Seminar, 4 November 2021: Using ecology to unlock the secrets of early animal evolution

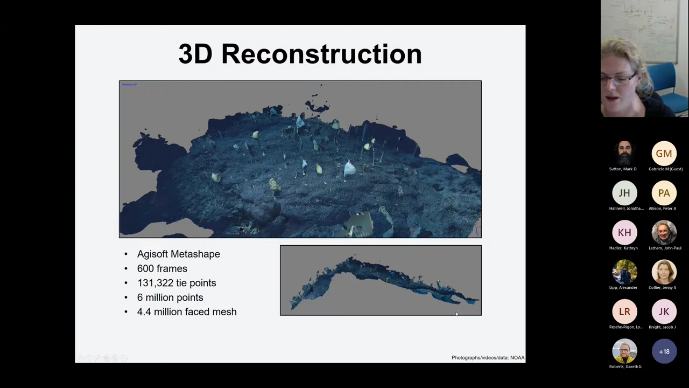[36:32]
So, here we've got the 3D community and then this is the side view, which you can see we've captured the 3D topography of the substrate very well. So, in this community, we mapped out almost 600 specimens over 100 square meters.